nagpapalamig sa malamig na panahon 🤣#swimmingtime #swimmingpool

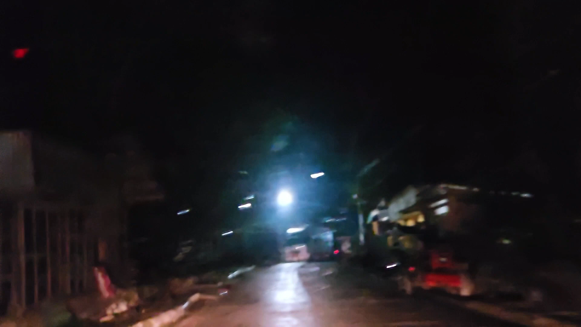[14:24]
sige na ito na kami malapit na kami sa bahay namin maulan pa madilim pa walang hiya talaga si mamang babes patidhatid pa
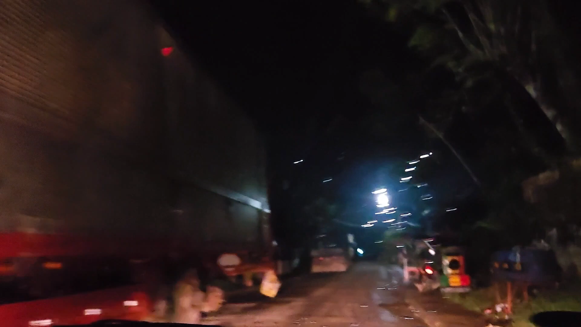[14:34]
nga nyo sa susunod mamang babes magdala ka na
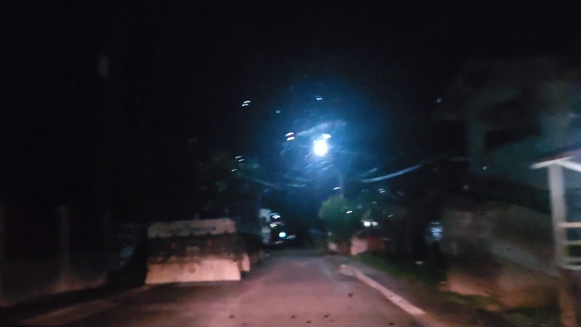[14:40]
sa iyo para wala ng taong ma purwezo
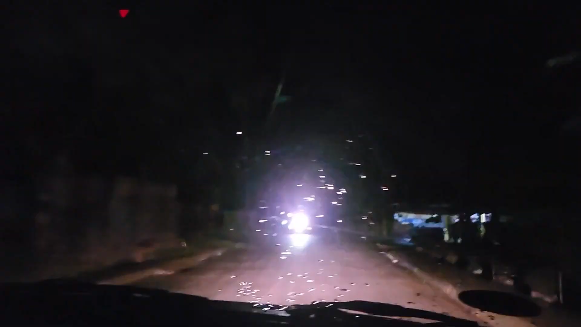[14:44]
tingnan mo ang dilim nga pag ta papunta sa bahay mo ang dilim ang dilim dilim nga oh na
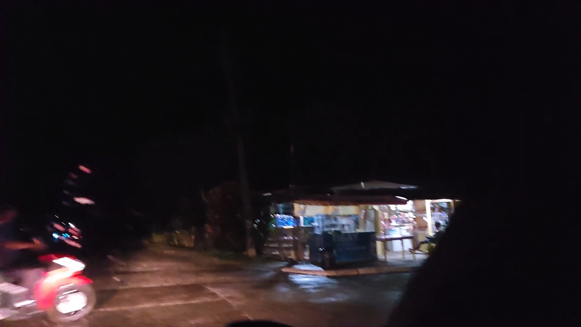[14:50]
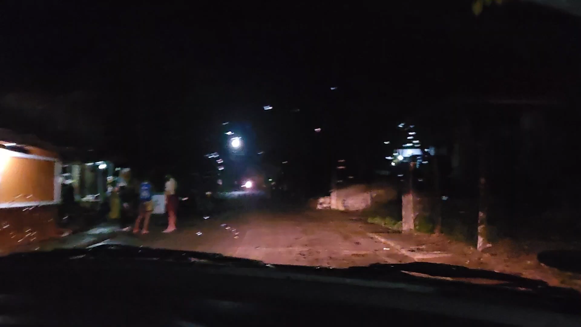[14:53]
parang isang bahay lang ang may ano ay ilaw diyan tingnan mong bahay mo parang ilaw talaga madilim man parang dilim no nagkabantay doon gabi na kasi
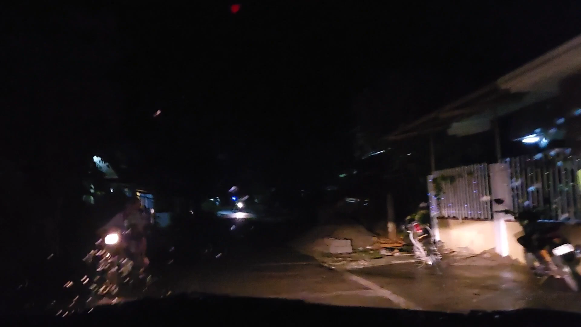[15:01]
bakit ngayon bakit ngayon lumating baka yung pusa kung nagkalit na ba sa akin thank you so much okay dito na kami sa bahay namin